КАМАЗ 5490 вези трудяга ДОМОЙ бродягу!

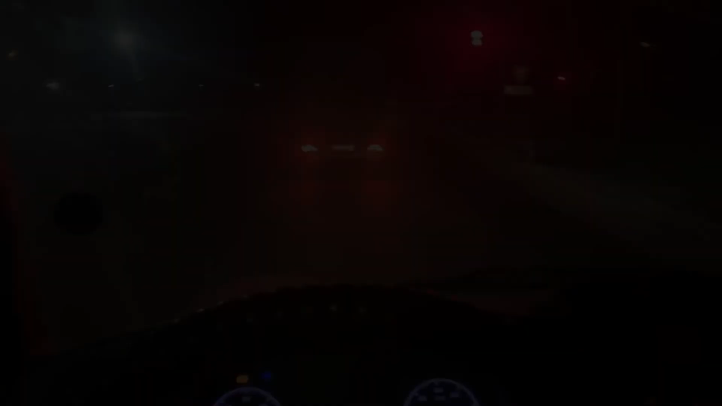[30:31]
Сейчас подъедем к этой будке. Там сидит охранник.
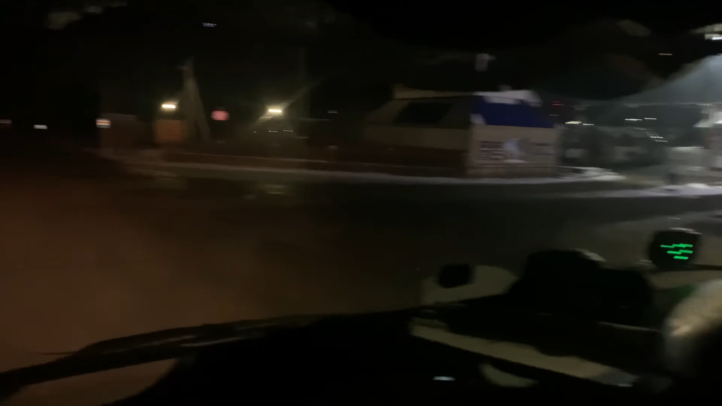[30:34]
Запишемся.
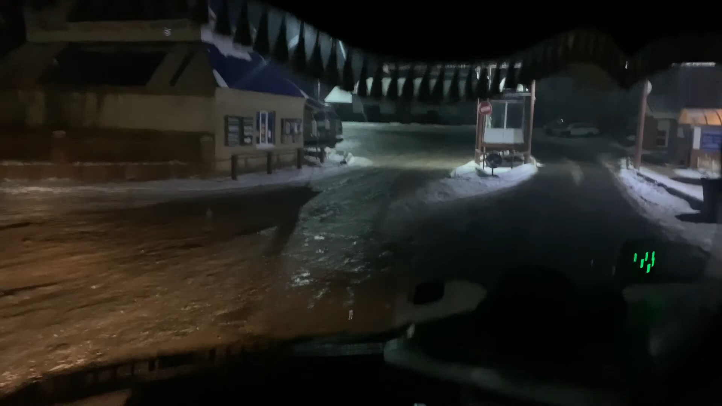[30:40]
Аккуратненько. Тут дорога не очень хорошая у нас. Сейчас запишемся. И все. Вызываем такси, едем домой.